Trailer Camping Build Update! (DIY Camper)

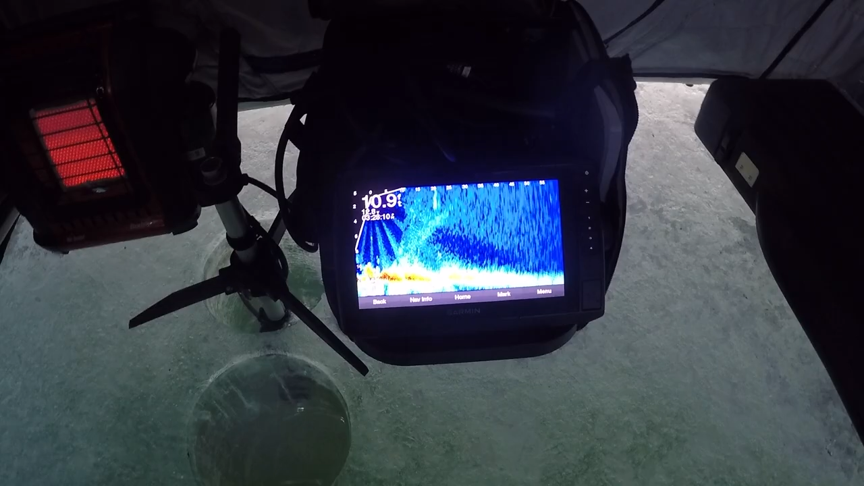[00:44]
Probably would have got him if I would have just cut the tail completely off. I thought I got rid of most of the tail, but Apparently it wasn't enough A couple big fish below me
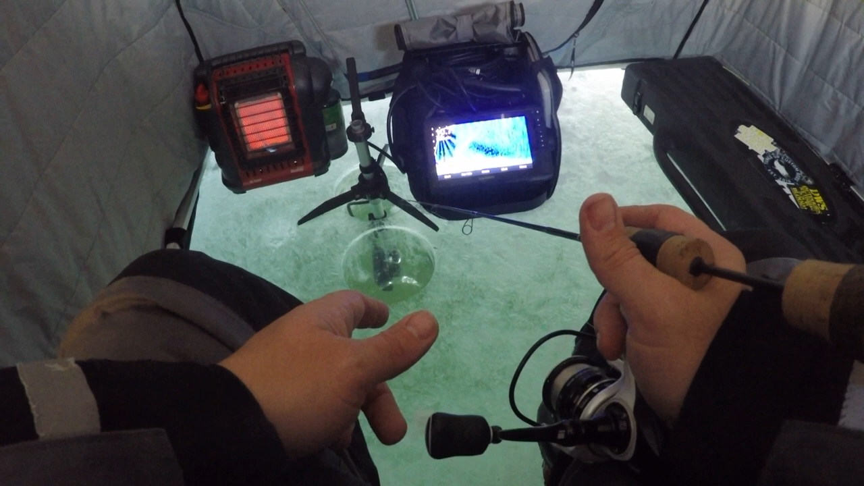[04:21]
seem to come up and look at him and then just stare so I'm not sure if they're just not turned on yet or if I have the wrong bait out but we'll figure it out time to hole hop